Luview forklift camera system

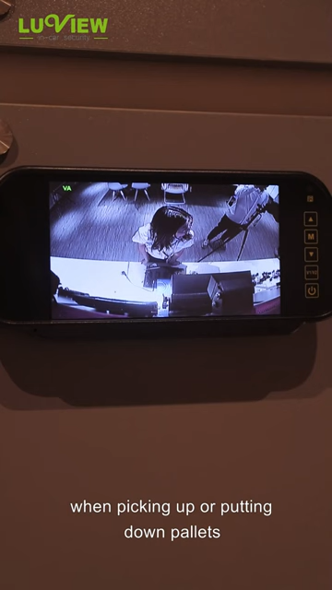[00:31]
Our forklift camera supports up to 700 TV line.
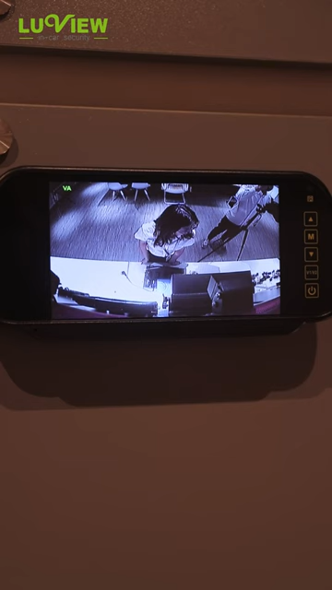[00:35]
Provide a clear image to the driver.
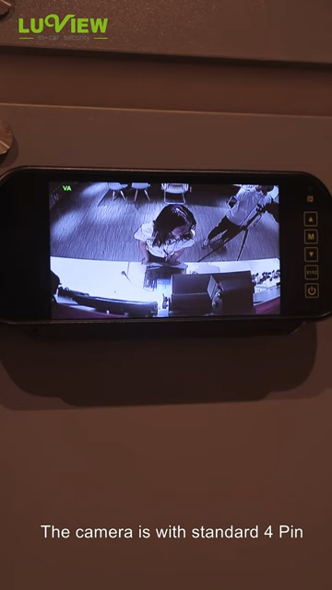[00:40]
The camera is with standard 4-pin aviation connector cable. Wireless forklift camera system will be launched soon.